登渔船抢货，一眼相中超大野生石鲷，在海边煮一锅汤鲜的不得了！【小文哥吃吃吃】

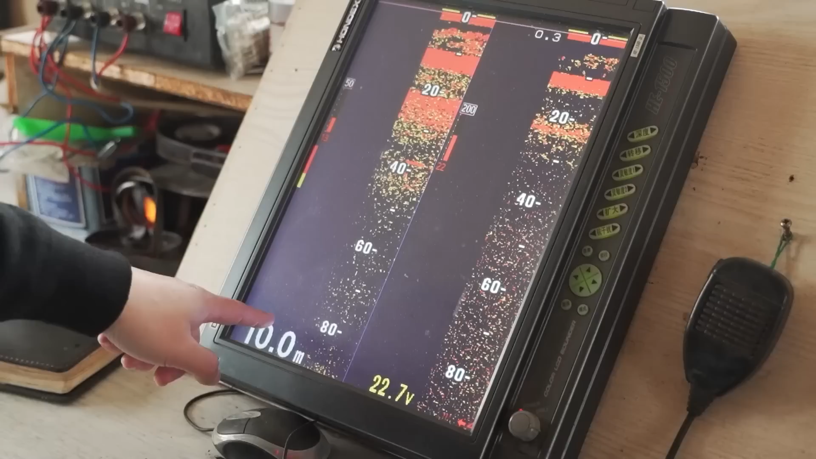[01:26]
On screen: depth 10.0 m
这个什么这个鱼探机啊鱼探机就看底下有没有鱼啊是是是鱼什么鱼摇过去可以看得到
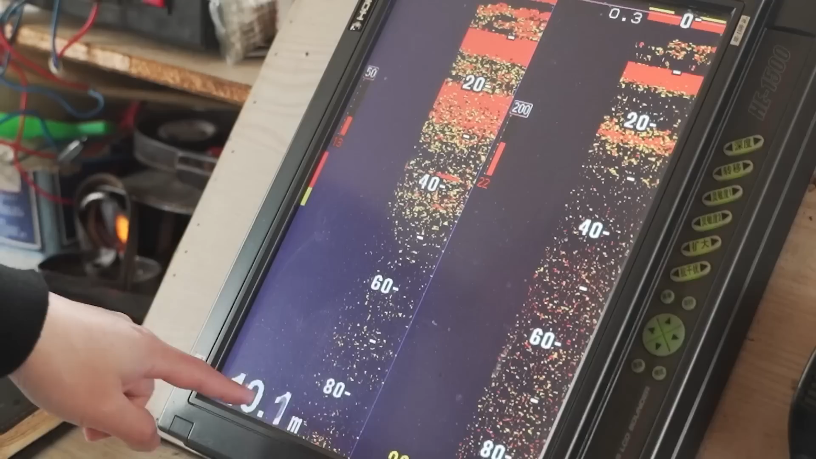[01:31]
几米啊什么东西看得清清楚这样子看上来啊这个是雷达雷达监测